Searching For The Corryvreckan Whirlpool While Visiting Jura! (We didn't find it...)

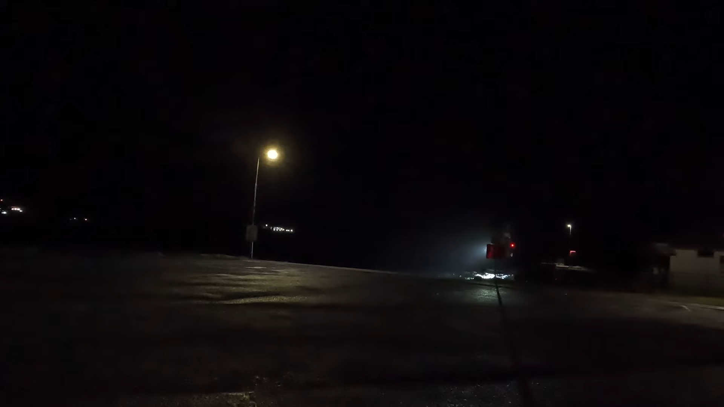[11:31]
then to the cottage, and just made the last small Jura ferry in the pitch black.